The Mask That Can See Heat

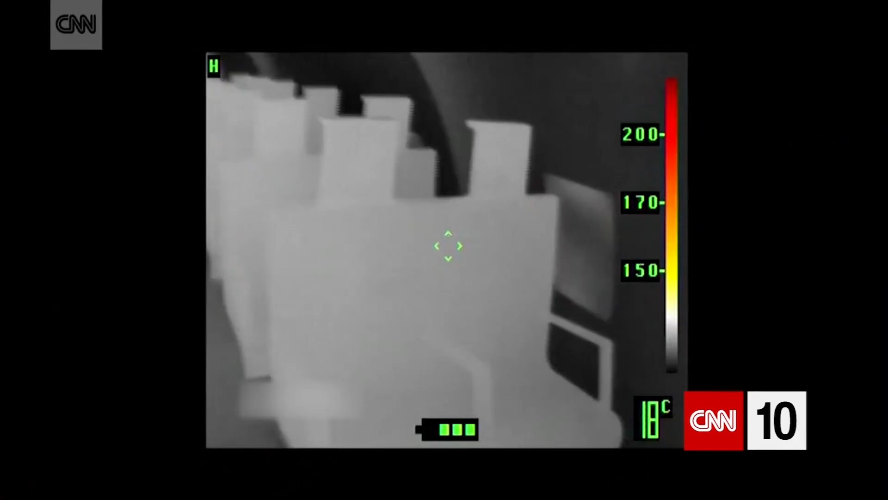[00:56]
On screen: spot 18°C
What you see in the display inside the respirator is thermal signatures of whatever's there, even if there was a fire in the background.